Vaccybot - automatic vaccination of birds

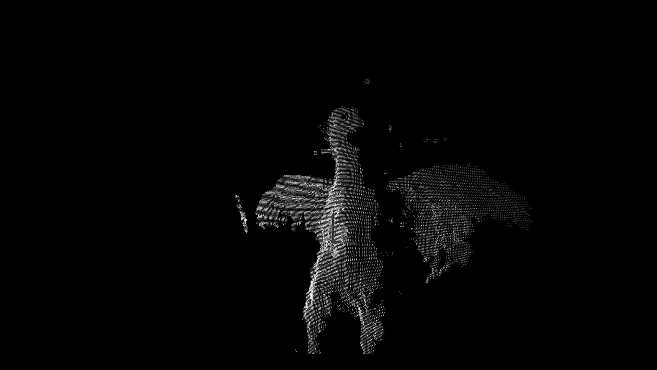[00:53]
By recording a reference bird at the beginning,
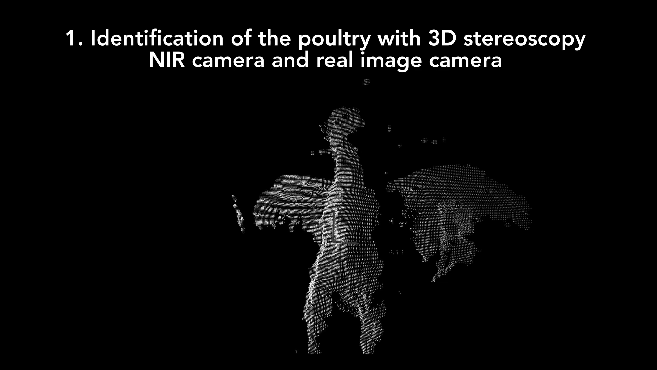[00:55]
Vaxibot identifies the poultry with a 3D stereoscopy NIR camera.